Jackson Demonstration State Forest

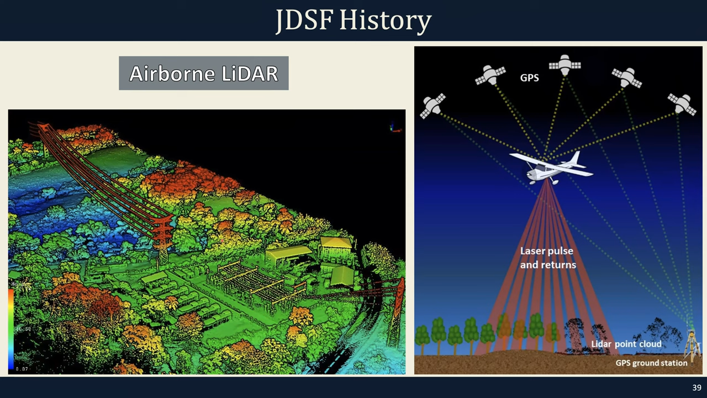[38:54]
Um, it's also very large data. And so what's showing here is actually the height above ground. Um, and so some background on the lidar of GDSF, it was, uh, collected all across Mendocino County by the United States Geological Survey in 2017. Uh, so this is publicly accessible. You can download it. Uh, but it's also very unwieldy and hard to work with, uh, because it's just, it's a big data. Um, so the data here are rendered as a canopy height model.
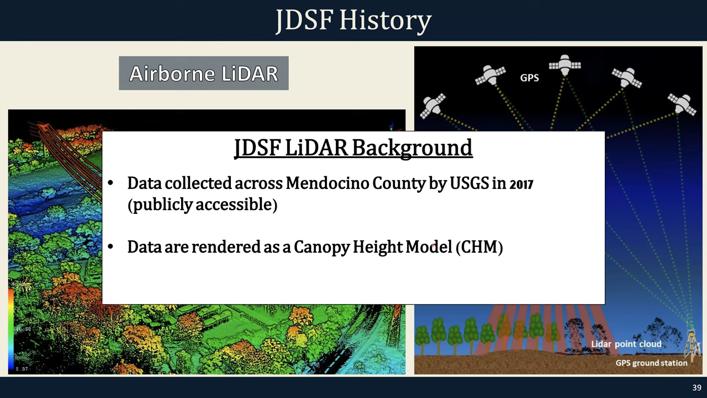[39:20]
So what you'll be seeing is the, uh, just the height of trees, uh, elevation has been subtracted. So the elevations of mountains, the digital elevation models have been subtracted out. And so this is what the forest looks like from the state or the airborne lidar.